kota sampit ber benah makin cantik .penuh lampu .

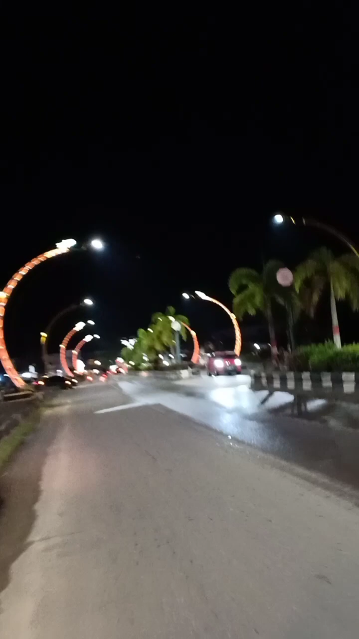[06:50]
Tempatnya sawit, tapi ini akan diberi palem tupai. Palem tupai, kawan. Palem tupai. Jadi, palem tupainya kayak menyala ya, kalau malam.